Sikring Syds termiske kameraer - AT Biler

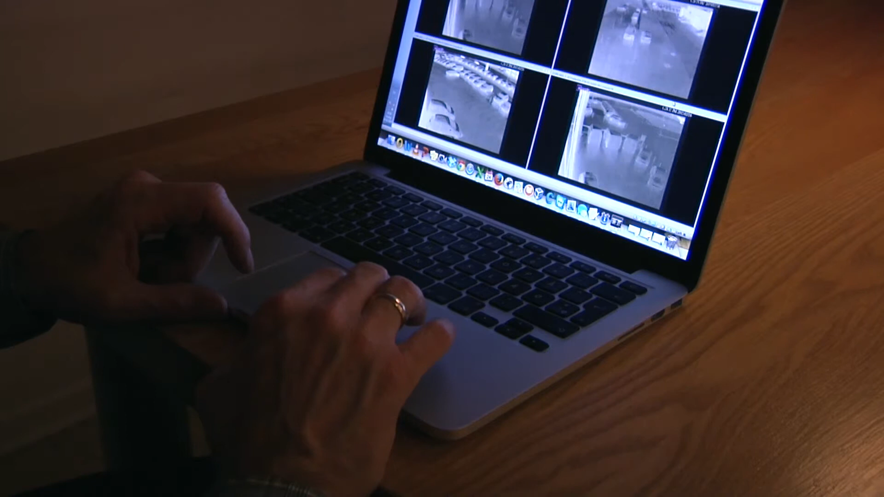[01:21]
Svaret måtte være Sikringssyds nye termiske sikringsløsning,
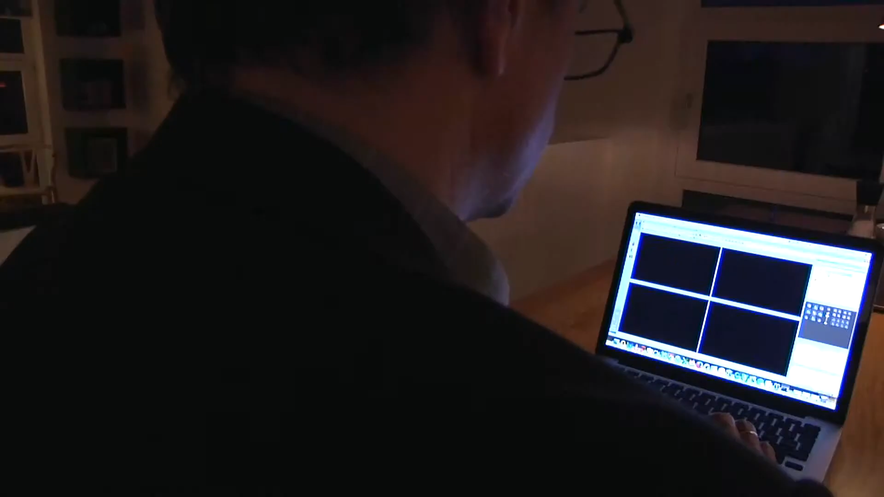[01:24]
der via varmesensorer i de højteknologiske kameraer,
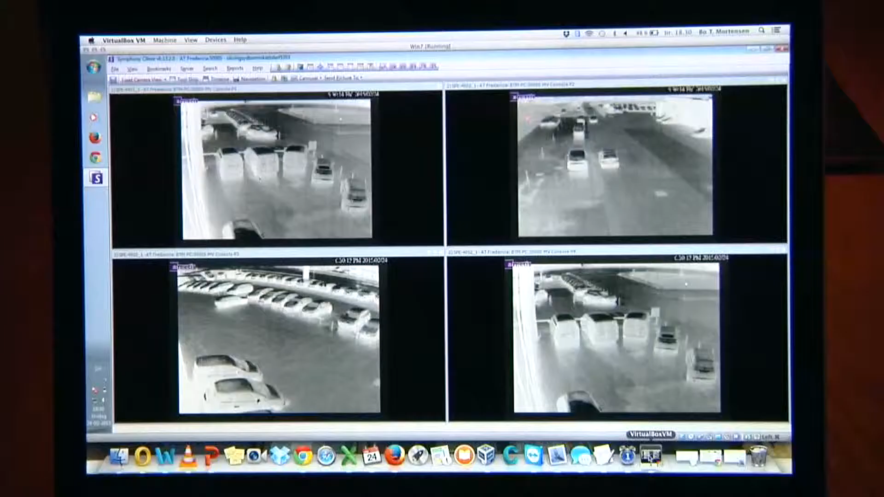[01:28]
registrerer ubudne gæster og tilkalder et vagtselskab.
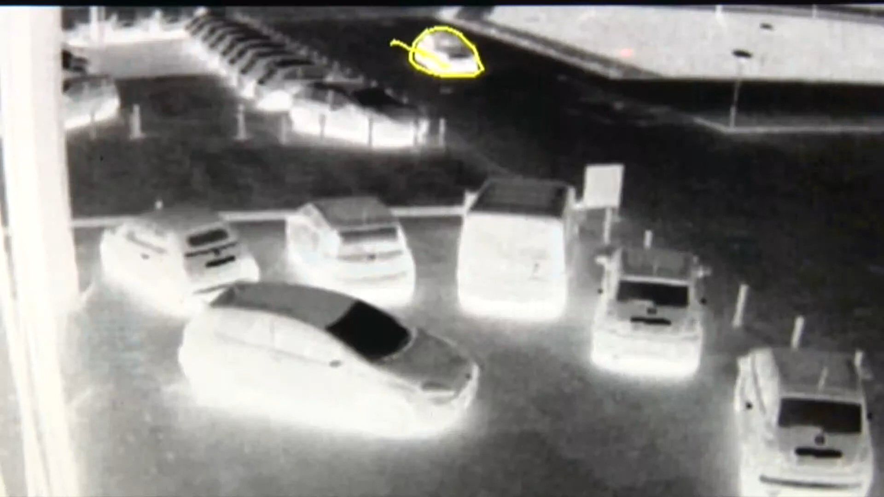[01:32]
Politiet bliver ankaldt med det samme, den første betjentste, de er ude af bilen.
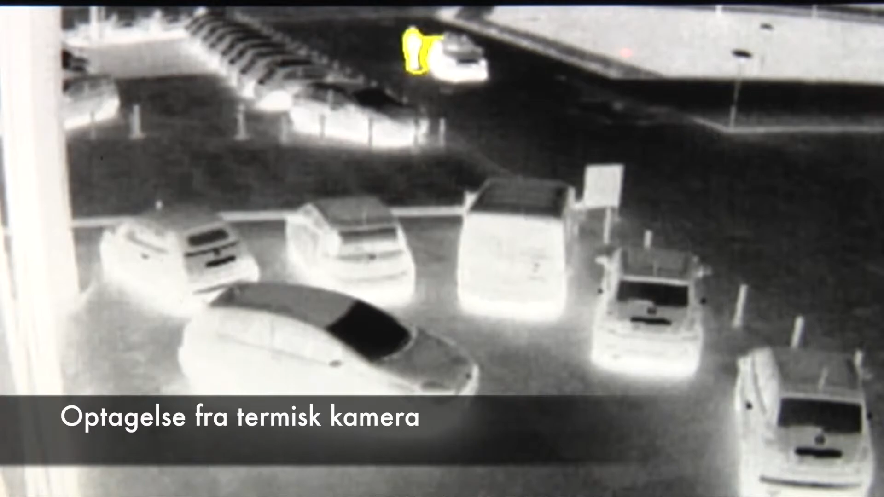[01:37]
Og her opdager 20. at de er opdaget, at de tager flugten.
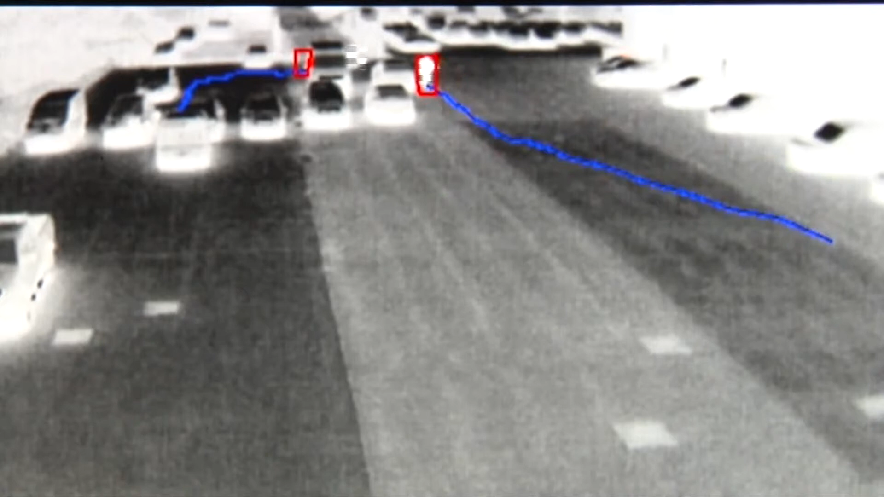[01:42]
Der er slæbespor efter dem, det hjælper med at identificere, hvor de løber hen. Kommer ind i et traditionelt kamera, hvor man kan se, hvor lyset tændes, og de tager flugten til højre hen over et blankeværk. Politiet er på sporet af dem, og ved, at de skal orientere sig mod højre.
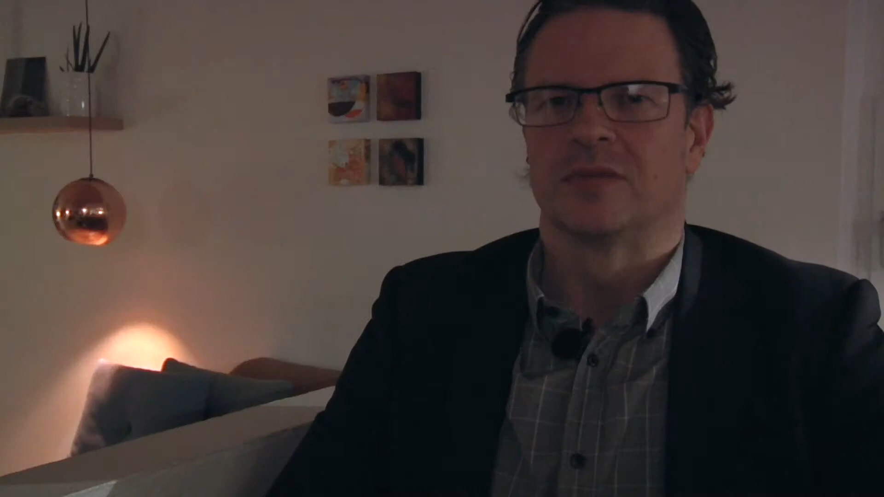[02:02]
Jamen, termiske sikringsløsning, den er bevist, at den virker.
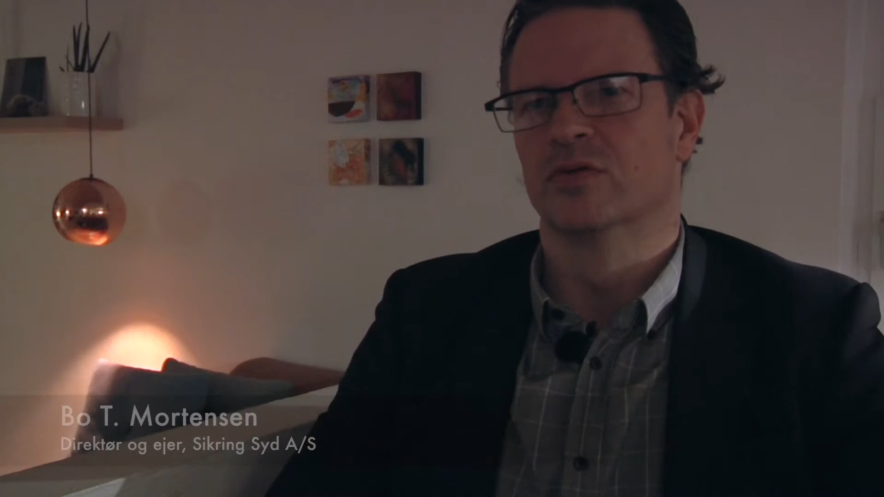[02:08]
Vi har to eksempler på indbrugsforsøg ved AT-biler, og de er blevet stoppet begge gange, siden vi ikke set dem.
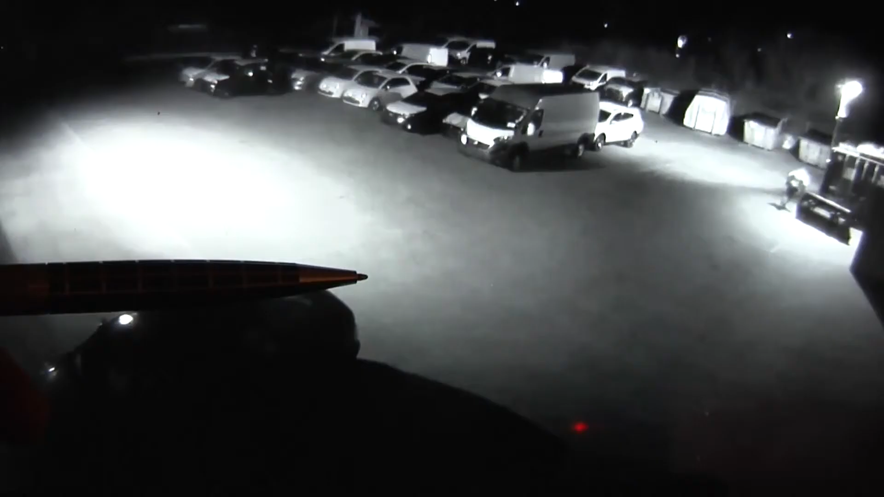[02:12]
På de traditionelle kameraer, der har du ikke den samme algoritme indbygget, og det betyder egentlig, at du har en risiko for større,